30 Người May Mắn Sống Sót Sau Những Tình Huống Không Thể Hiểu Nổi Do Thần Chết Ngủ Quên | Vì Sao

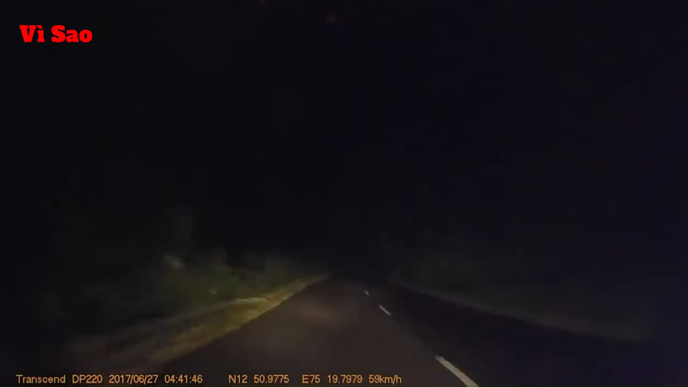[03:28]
Chiếc xe đang lái trên một đoạn đường tối mù mịt thì bất ngờ gặp phải cảnh này
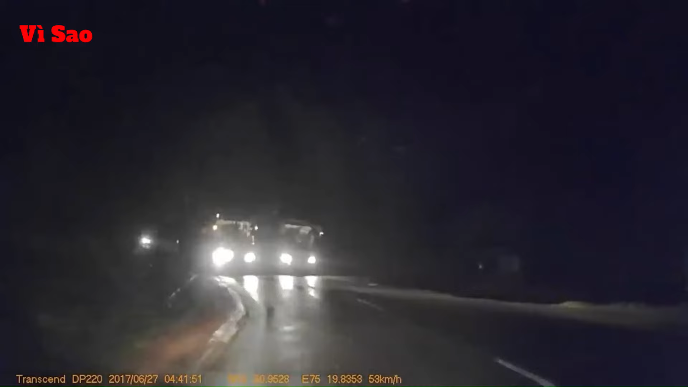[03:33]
Thật may là tài xế đã làm chủ được vô lăng của mình